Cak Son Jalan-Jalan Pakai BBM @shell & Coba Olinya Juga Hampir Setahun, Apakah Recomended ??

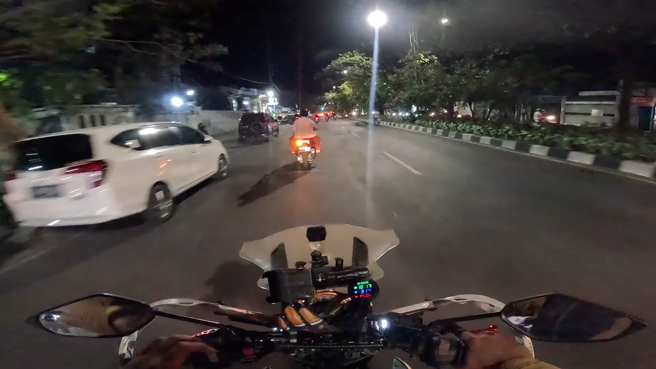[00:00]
Halo guys, Assalamualaikum warahmatullahi wabarakatuh Selamat datang di vlog Jackson Jalan-Jalan Nah, mungkin video ini nggak jalan-jalan ya Cuma motovlog biasa Nah, judulnya mungkin saya nanti akan kasih Apa ya, BBM yang saya pakai Mungkin gitu kali ya Nah, jadi karena ini saya baru pulang dari kantor Jadinya hampir ketabrakan cuy